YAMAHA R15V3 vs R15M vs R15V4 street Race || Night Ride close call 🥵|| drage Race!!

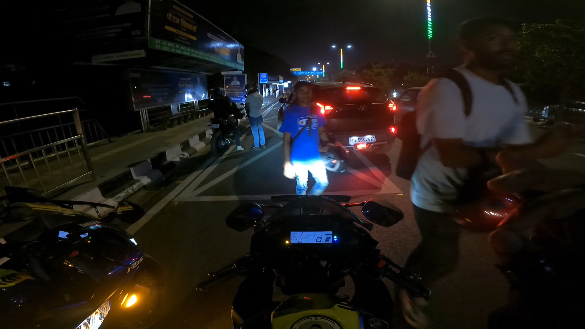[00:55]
तो अभी थोड़ी आगे तक मतलब लोग जितने भी बंदे हैं ना यहाँ पर दिख रहे हैं राइडर्स, तो सारे भाई साथ में गाड़ी चलाने वाले हैं एंड आएगा डिफरेंट वाला मज़ा।